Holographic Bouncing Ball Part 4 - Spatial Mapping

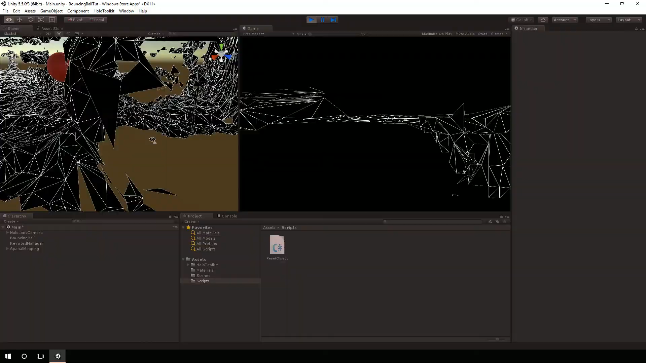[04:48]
we'll see over here in the scene view, the actual spatial mapping data.
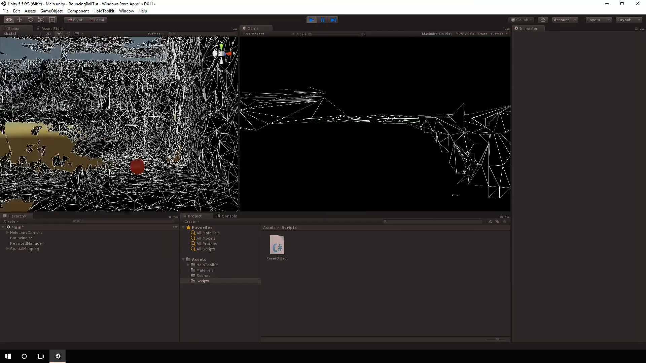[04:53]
We see the ball bouncing around. And it's interacting with that spatial mapping data.
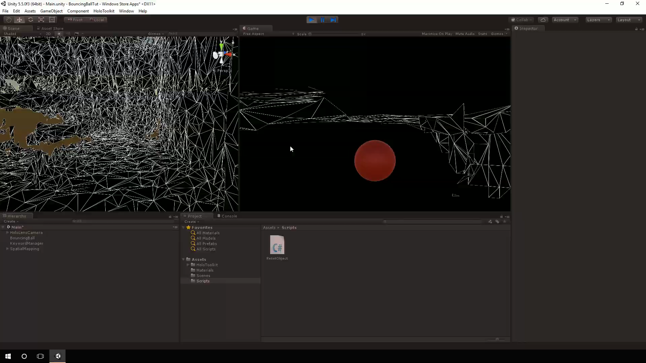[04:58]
Okay.
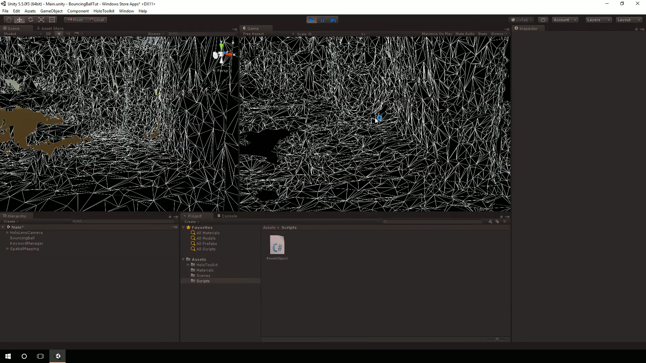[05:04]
So we can see the ball is bouncing, it's bouncing around, it's interacting with the spatial mapping. And all we had to do to bring that in is drag in the spatial mapping prefab.
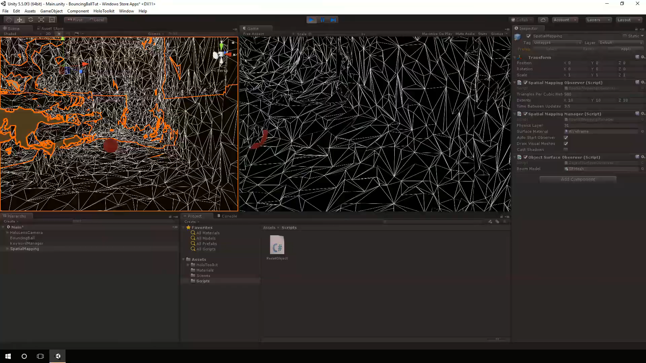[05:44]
So I'm going to deploy this to the HoloLens device so that you can see
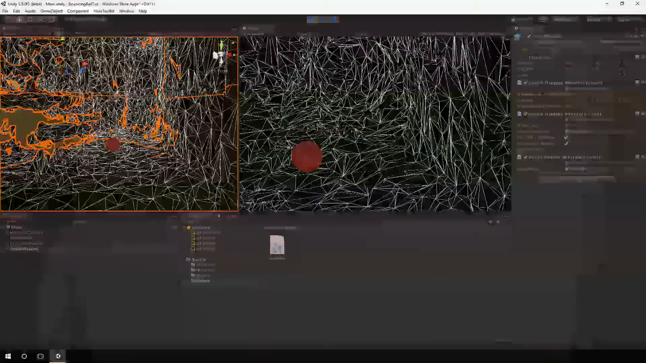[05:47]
it running in action and bouncing off different furniture.